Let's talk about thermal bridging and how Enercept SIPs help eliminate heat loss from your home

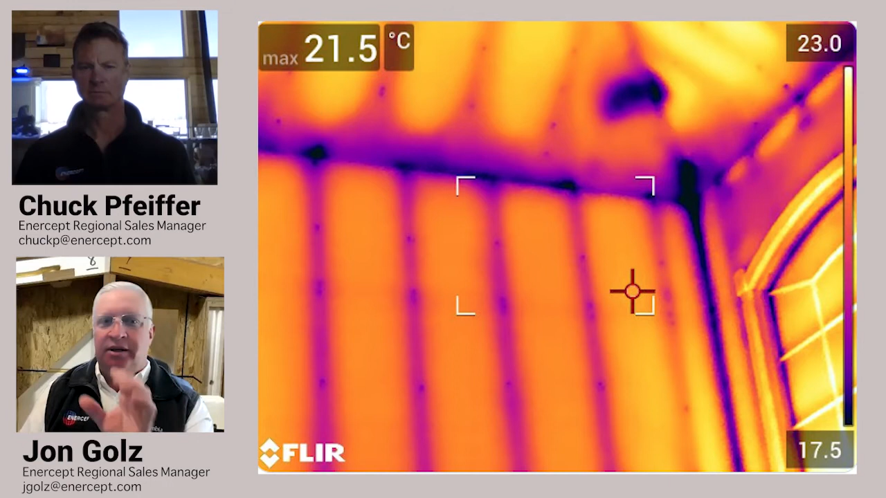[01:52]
On screen: max 21.5°C
you could see every stud because that much cold traveled through the studs, and it dried much, much slower. So it really does make a difference. We have this behind me. You can see the solid foam. Now there's a top plate and a cap plate.
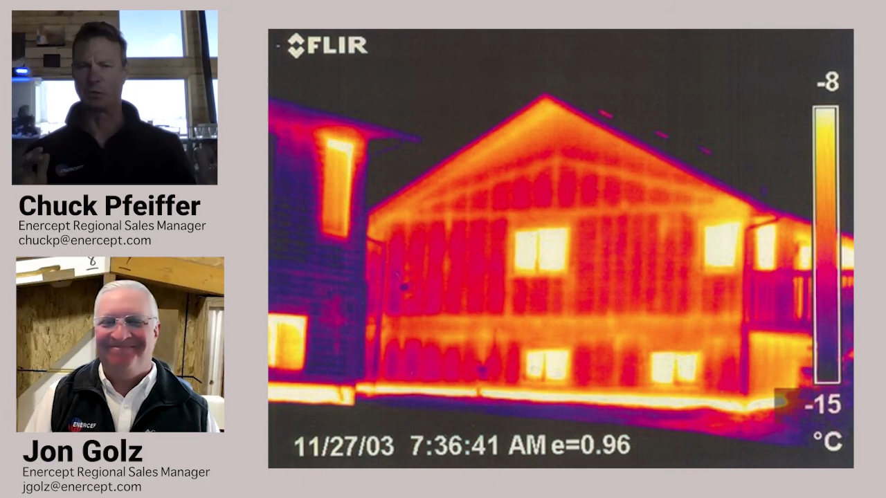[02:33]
On screen: scale top -8°C, scale bottom -15°C
and you see all the studs, just boom, boom, boom, right there. And it's pretty cool to see that. Really, it really drives the point home. Yeah. Yeah. And really a significant difference in our value of the whole wall, our value, and it's all said and done. All right. Thanks again. Appreciate it. You got it. You got it.